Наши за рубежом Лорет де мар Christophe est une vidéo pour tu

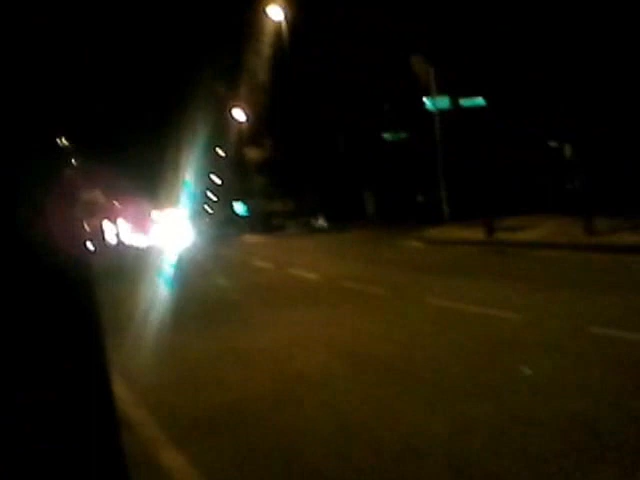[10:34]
Там скорая уже поехала за кем-то, кто пился уже, накурился.